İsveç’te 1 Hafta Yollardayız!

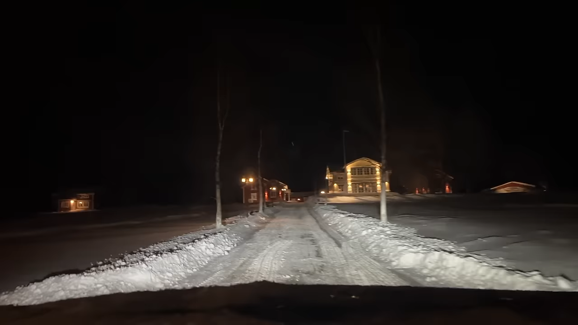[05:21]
Airbnb'de kalacağımız eve geldik. Kalacağımız ev tam bu ortadaki ev değil.